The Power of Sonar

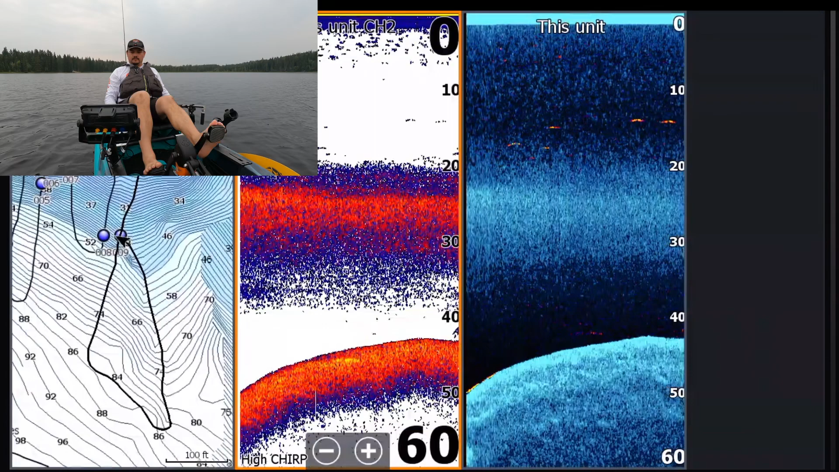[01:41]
Here comes the first object. Can't really tell what it is.
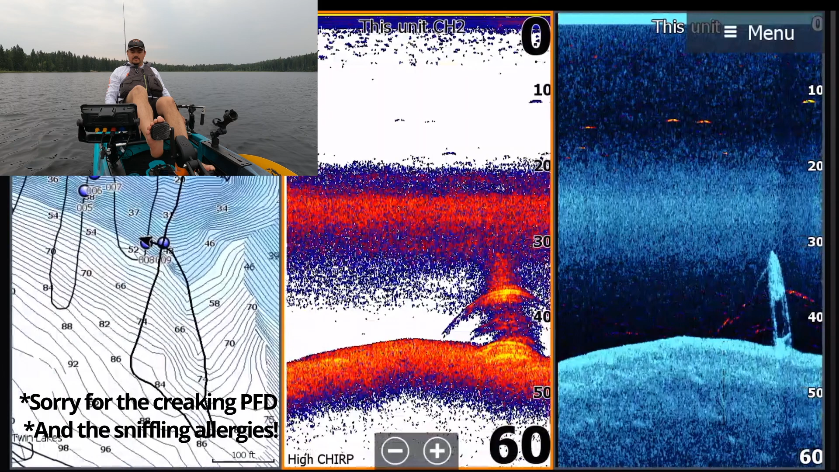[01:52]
It almost looks like a boat of some kind. Or maybe a pillar with some guy wires on it. Don't know. Next, we'll steer over to the left.
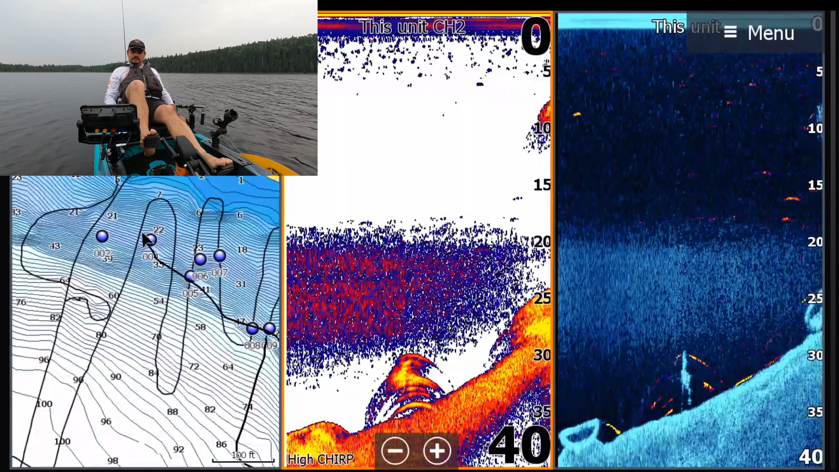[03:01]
That's a sunken boat for sure. And a big cloud of bait fish over top.
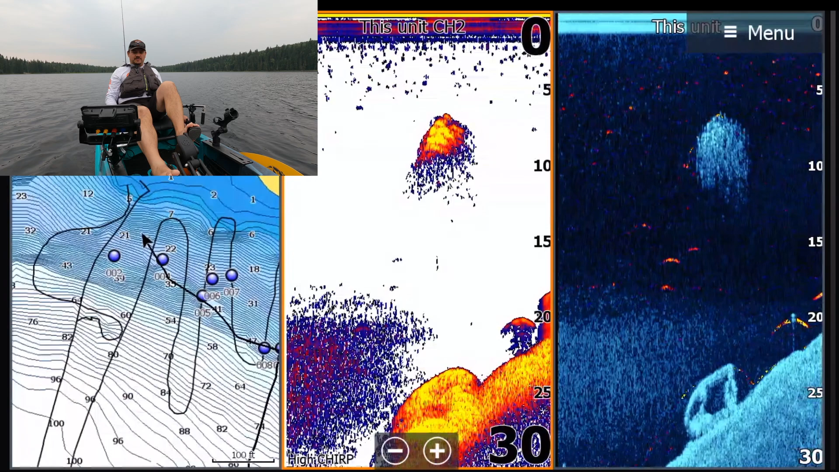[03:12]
And we're going to swing wide to the left. These posts that you see are posts driven into the ground that have a rope attached. So you can guide your way to each of these underwater features.
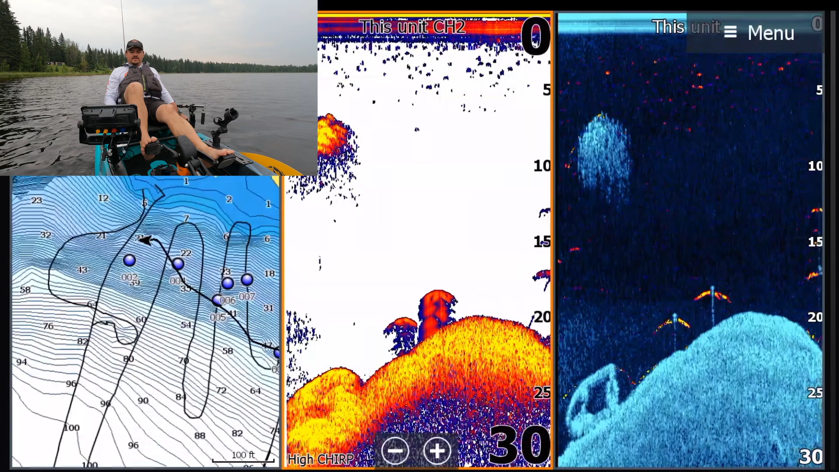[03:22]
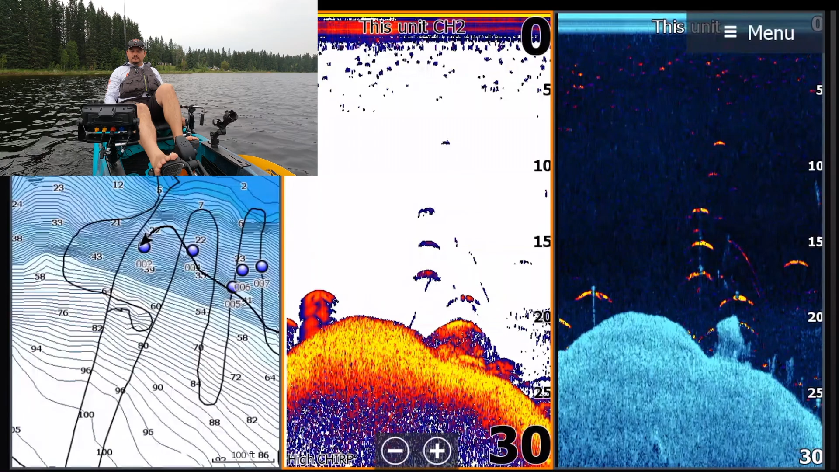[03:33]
Yeah, some of these things look pretty cool.
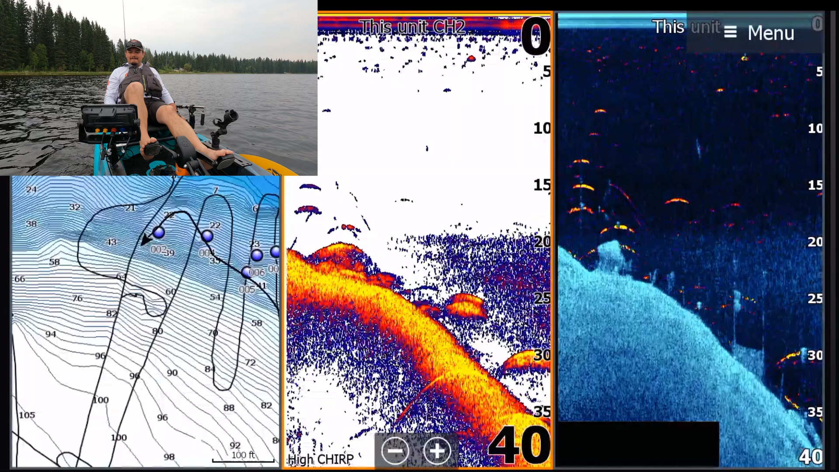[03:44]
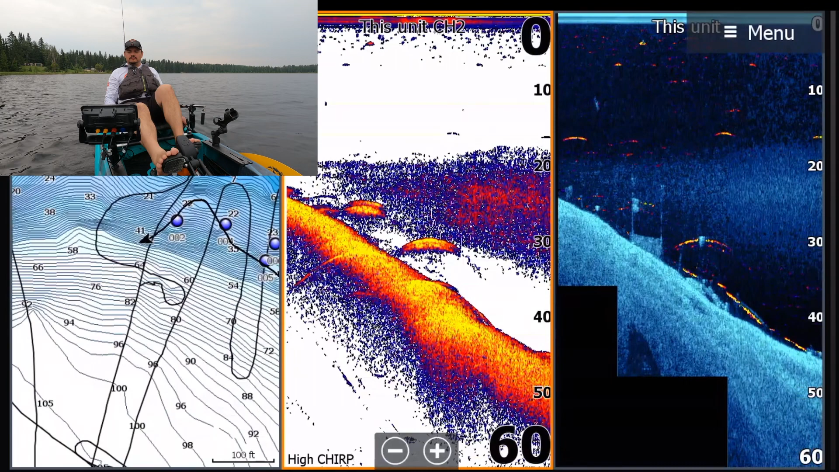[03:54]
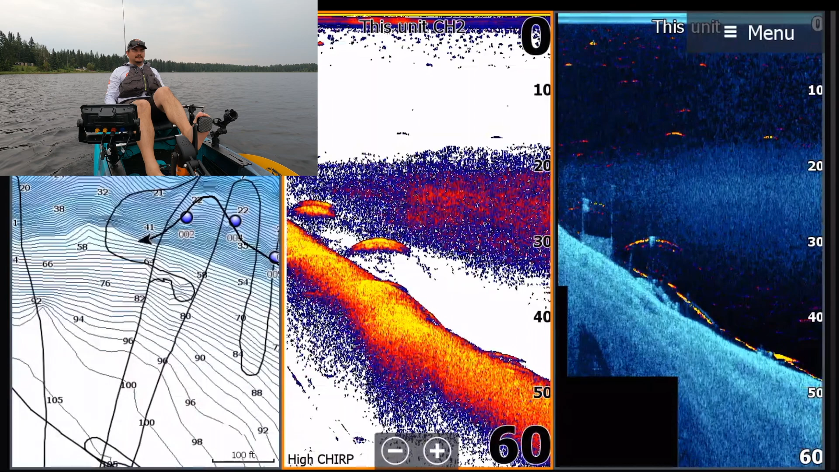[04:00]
All right, next we're going to swing around and we're going to look at side imaging.
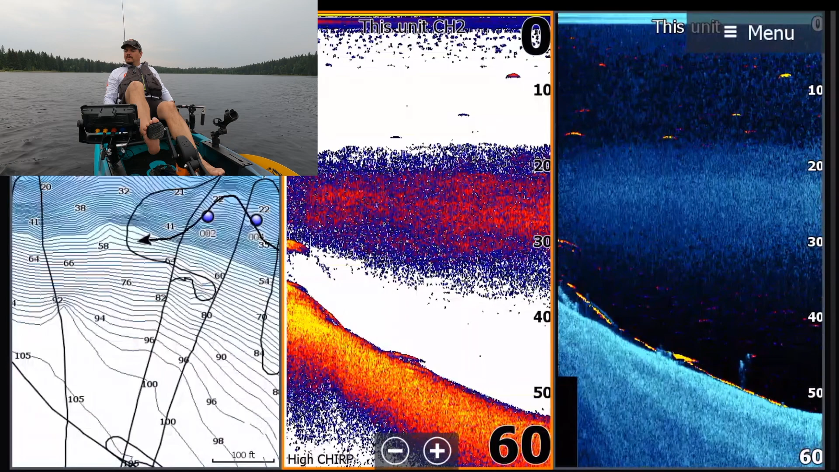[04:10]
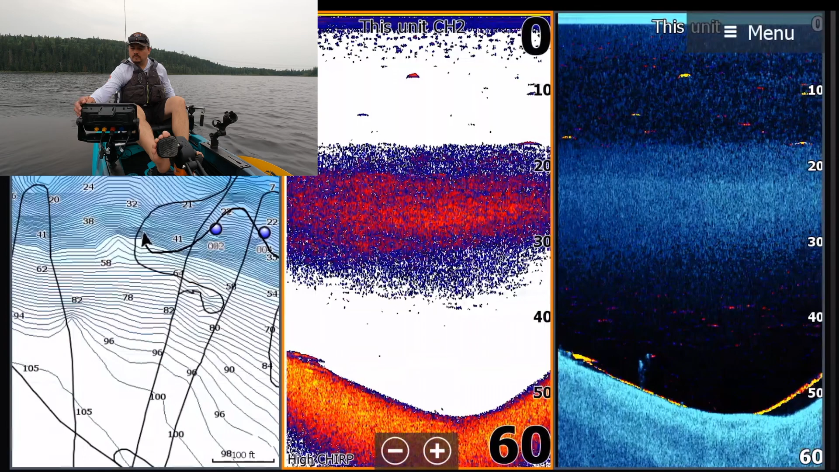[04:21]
So we'll do side imaging and chart.
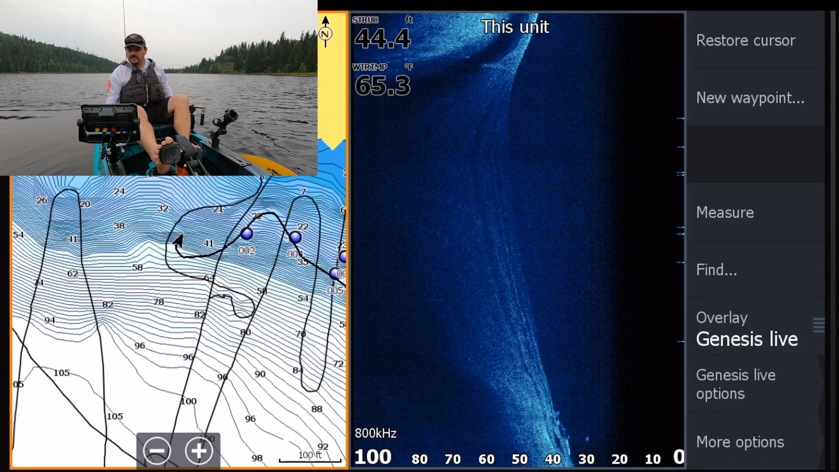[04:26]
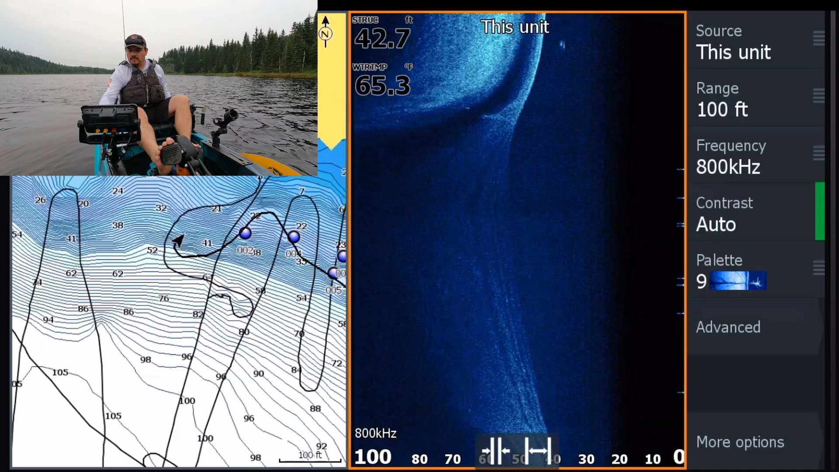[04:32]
On screen: depth 42.7 ft, water 65.3°F
I'm showing just the left side on my side imaging right now. I'm going to slow down a little bit. I'm showing just three and a half. I can see that big ball of bait fish still.
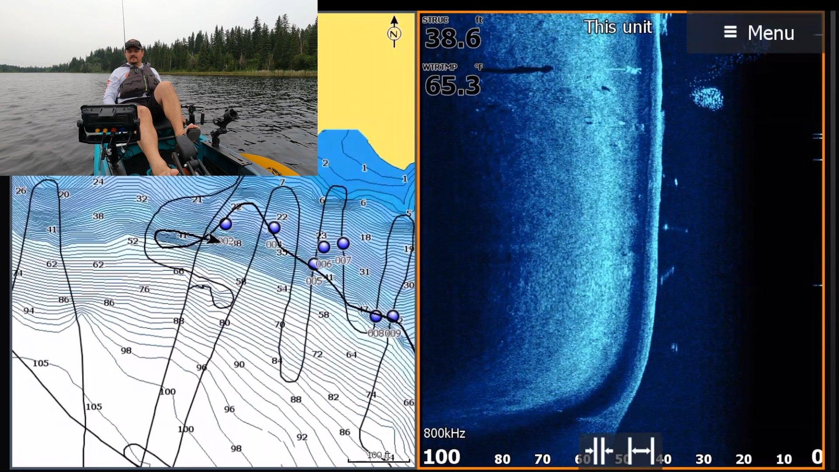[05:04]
On screen: depth 38.6 ft, water 65.3°F
There's some signs. Could be that boat. Some other cool underwater items.
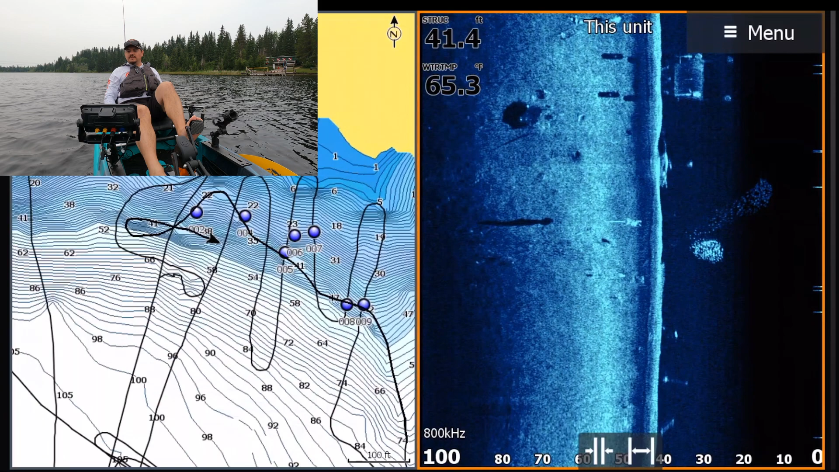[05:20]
On screen: depth 41.4 ft, water 65.3°F
Looks almost like a billboard. There's that sunken boat. I'm going to take this screenshot. Another big cloud of bait fish. There's some nice fish. There's a little fish in there.